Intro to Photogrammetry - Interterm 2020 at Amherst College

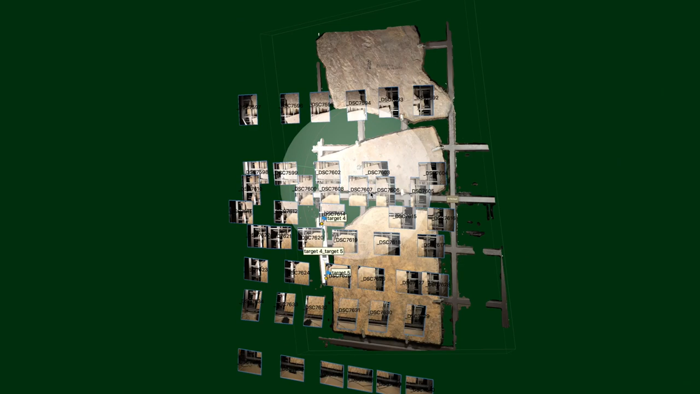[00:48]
and with some overlap and then we stitch them together in a software.